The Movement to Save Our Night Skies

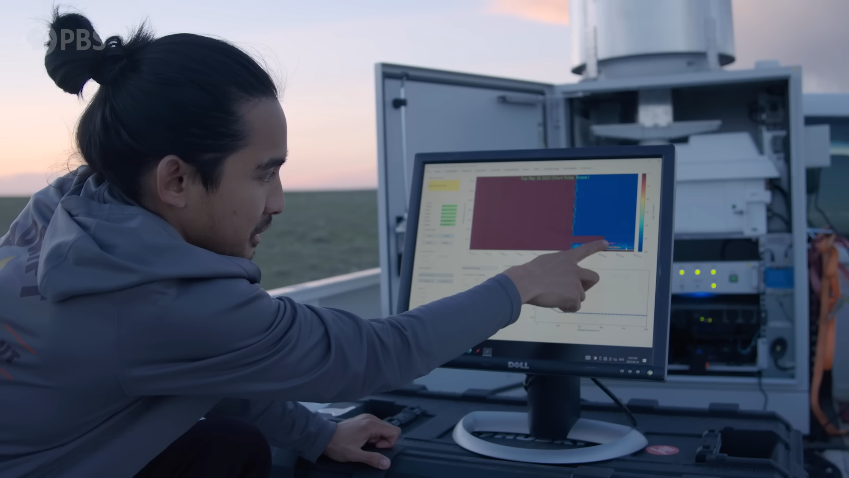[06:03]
So here already, we're starting to see some insects in the atmosphere as well as some songbirds. As the night moves through, we'll get to see what's passing over the site.